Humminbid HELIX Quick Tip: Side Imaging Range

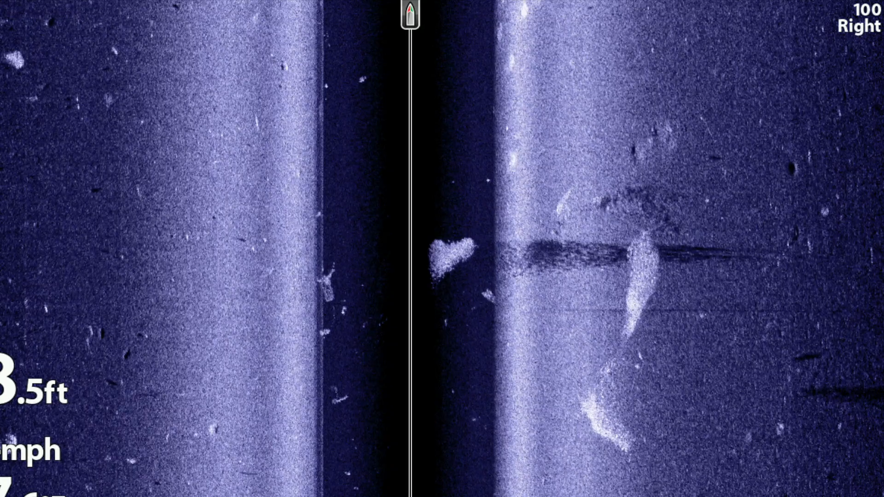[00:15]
you'll be able to see farther away from the boat to cover more water,
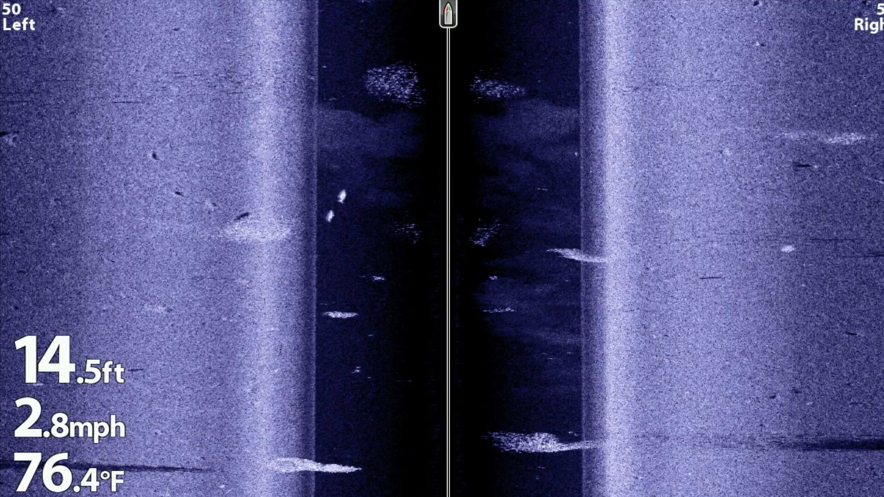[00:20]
On screen: depth 14.5 ft, water 76.4°F, speed 2.8 mph
or get a more detailed look at objects that are closer to the boat.
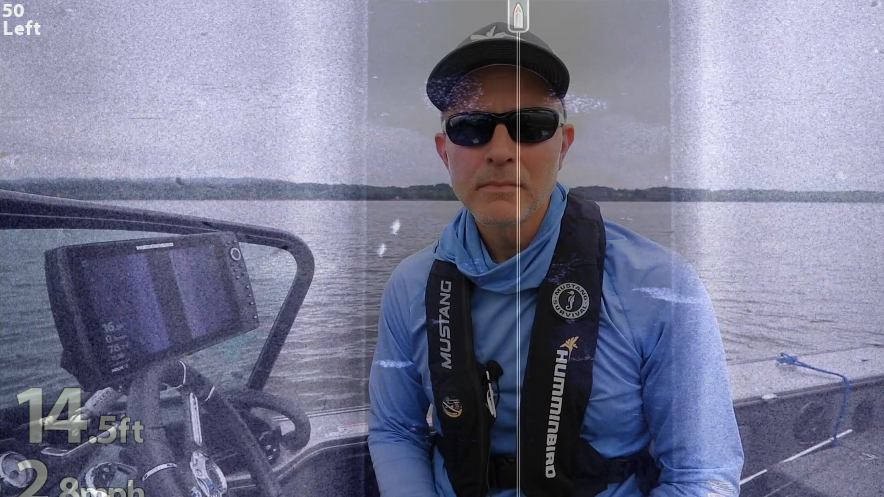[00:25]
On screen: depth 14.5 ft
Adjusting side imaging range is quick and easy.
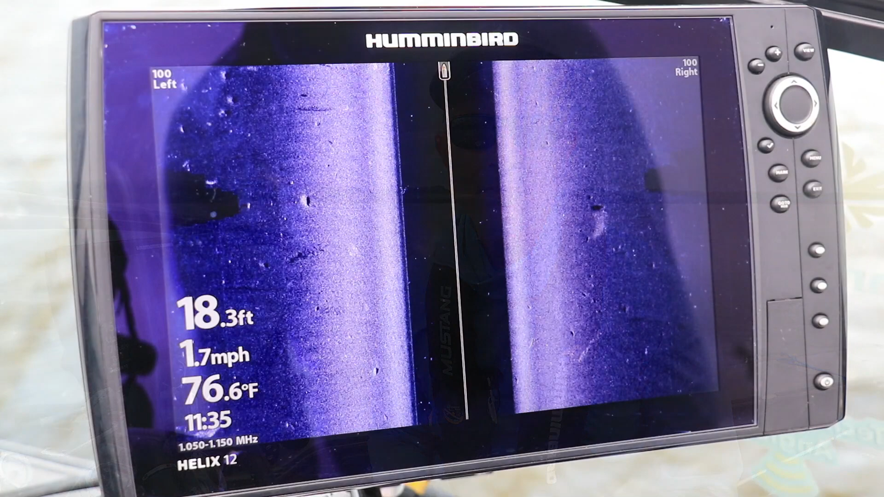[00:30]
On screen: depth 18.3 ft, water 76.6°F, speed 1.7 mph
From the side imaging view, press the menu key once to drop down the side imaging express menu.
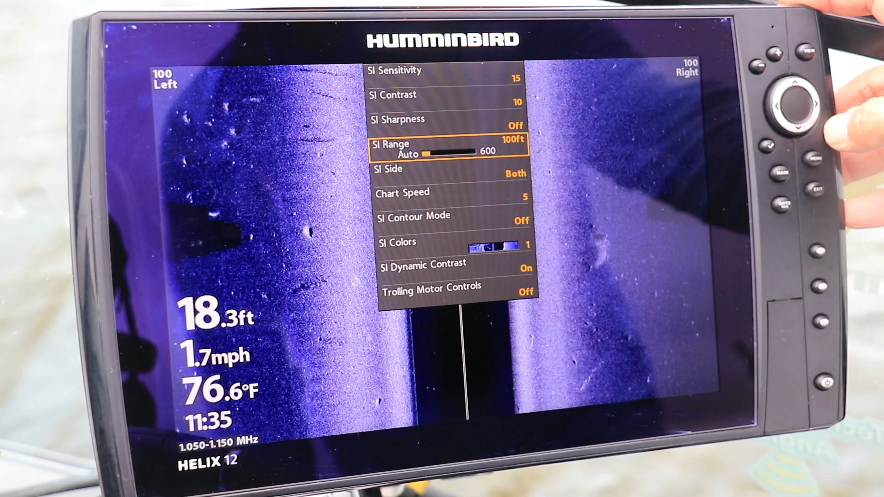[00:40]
On screen: depth 18.3 ft, water 76.6°F, speed 1.7 mph
Use the up and down arrow keys to select SI range. Then, press the left arrow key to decrease the side imaging range,
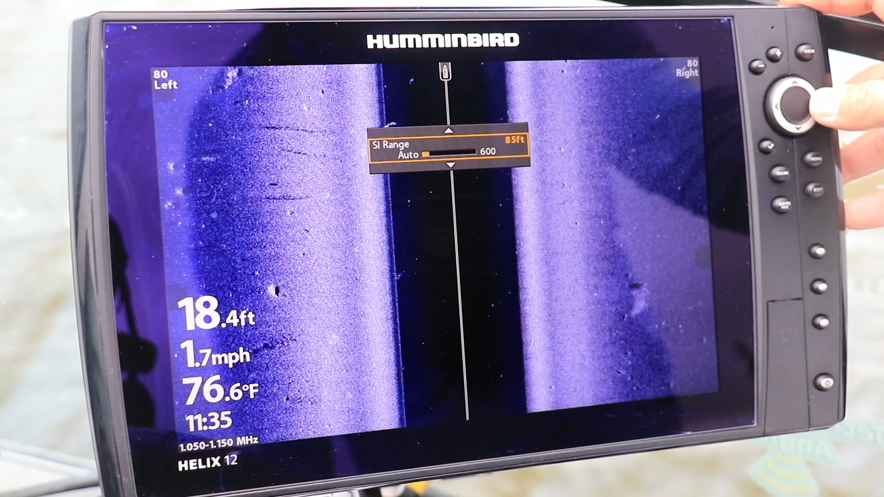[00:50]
On screen: depth 18.4 ft, water 76.6°F, speed 1.7 mph
or press the right arrow key to increase side imaging range. A really good general purpose side imaging range is between 80 and 120 feet. Shorter ranges show more detail for underwater objects,
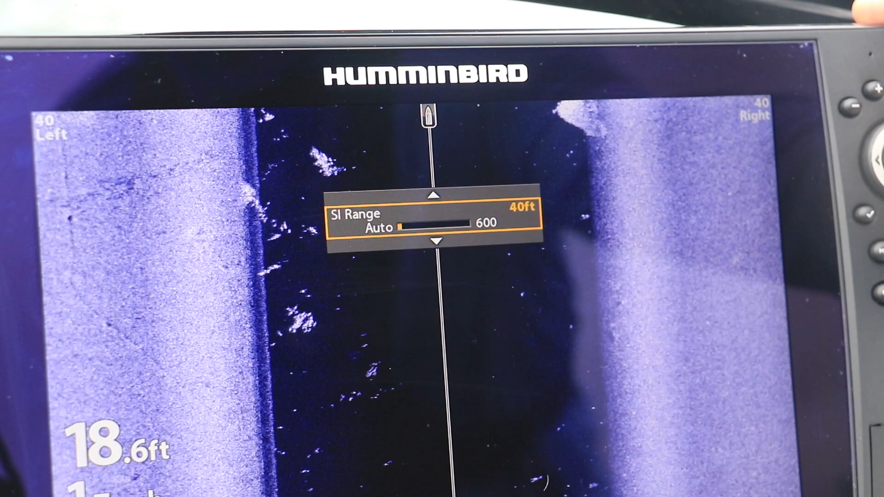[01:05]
On screen: depth 18.6 ft
while longer ranges cover more water so you can find fish faster.